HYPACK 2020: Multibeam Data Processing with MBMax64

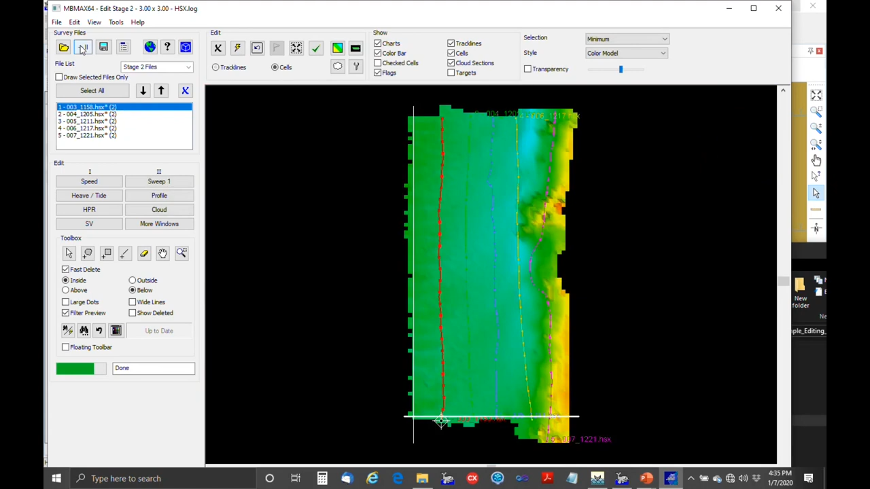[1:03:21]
Okay, so this is more like it. This is what I was expecting. So you see a lot of yellow X's.
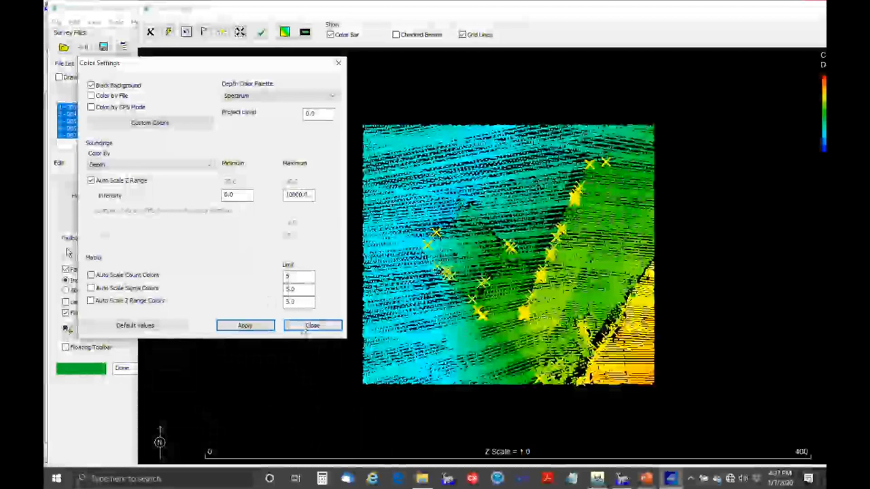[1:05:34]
So this is a small cloud view.
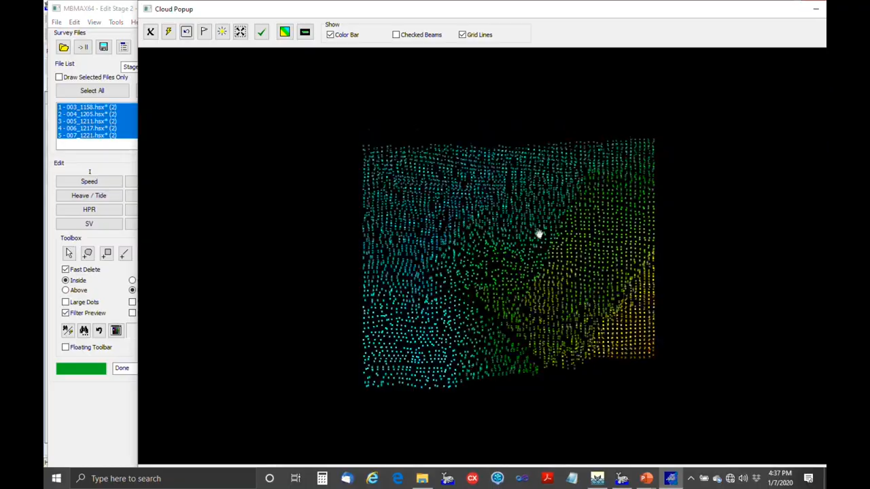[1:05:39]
You can, you know, you can rotate it. You can pan and tilt. And the thing is that it shows all the soundings, not just the matrix view. So if you find something that's particularly interesting in here, you can right-click and then save XYZ. So that just saved out this little XYZ section. So that's useful when you're, you know, hunting for targets. I think that was used a lot in the
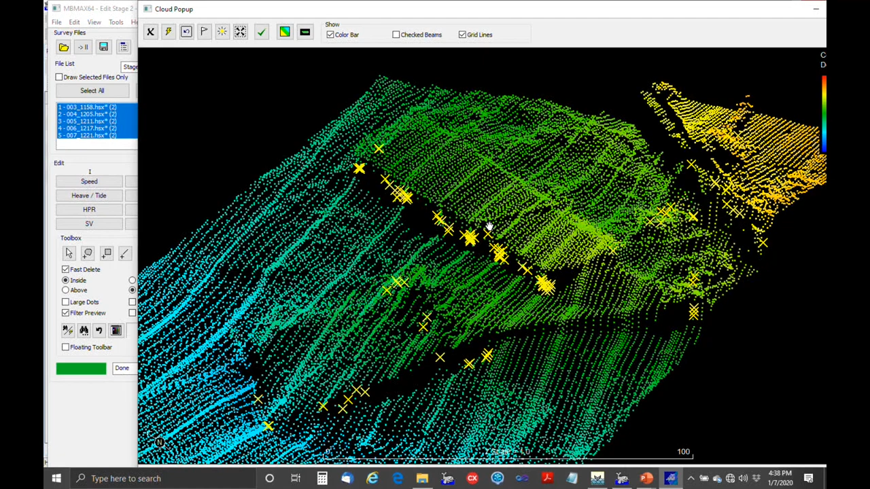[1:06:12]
Normandy survey when they were locating tanks and things like that.
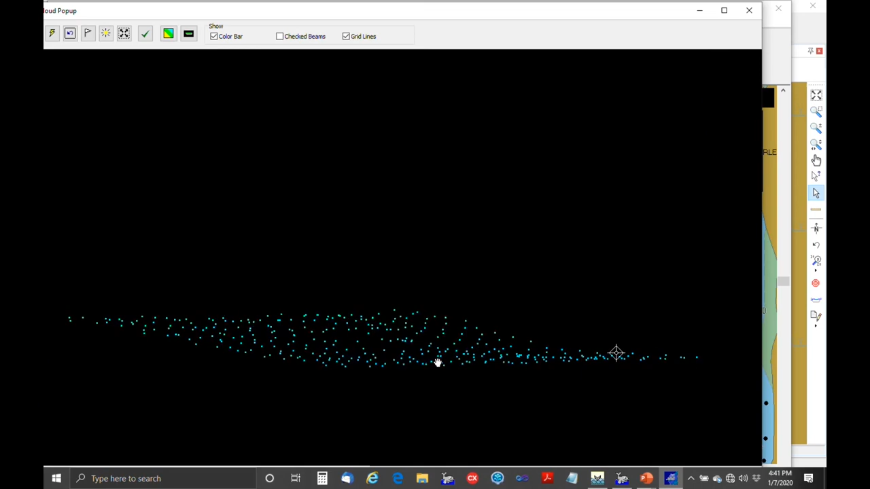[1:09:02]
You know, that's a real feature, and it's not noise in the data. And then you can just kind of scan through things kind of quickly when you've got this mode selected.
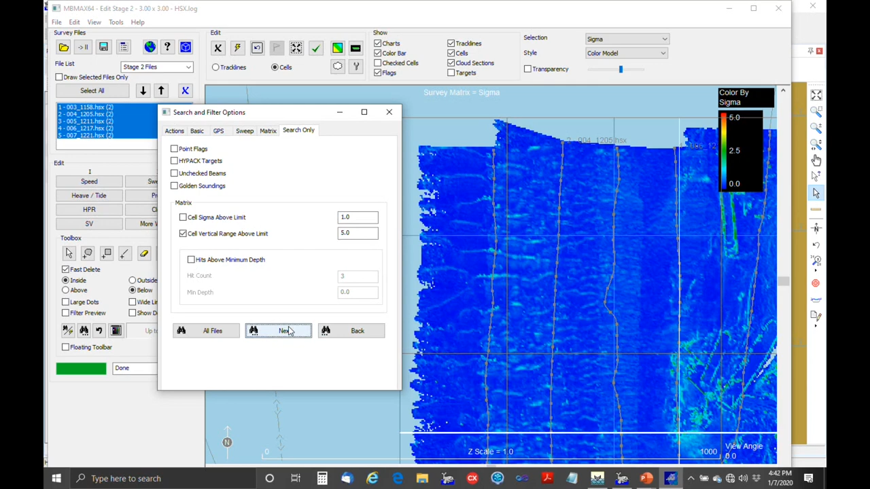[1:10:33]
This search is not going to, you know, be too useful in this case, particularly because we've got all the recs over here. So it would be more useful if you're just looking at a flat, you know, dredge channel or whatever.
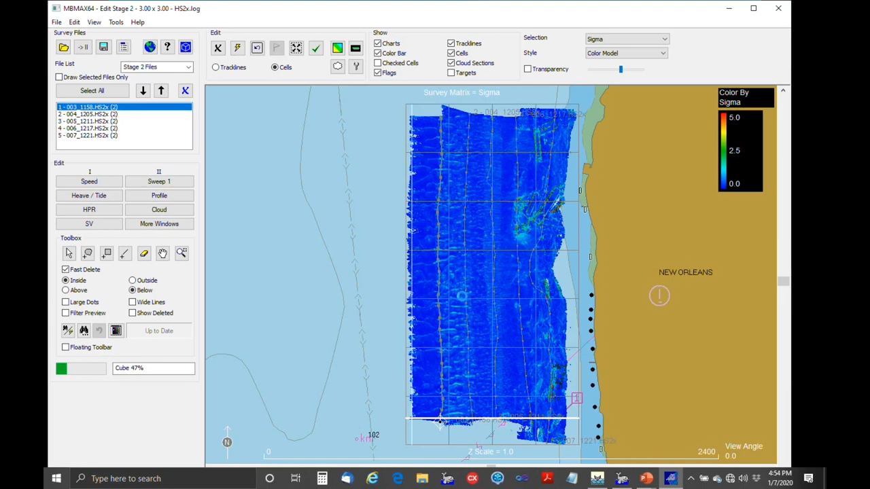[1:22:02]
Okay. So, here's our depth surface. And you can see what we're looking at now is CUBE depth.
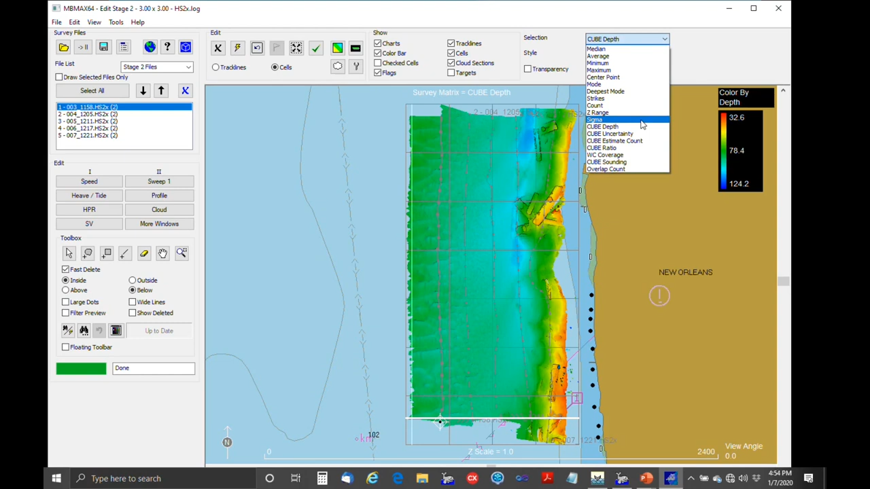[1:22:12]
And then there's another useful parameter with CUBE. And one of the most valuable things about it, actually, is this uncertainty, CUBE uncertainty. So, what it'll do is calculate an uncertainty for each of these points.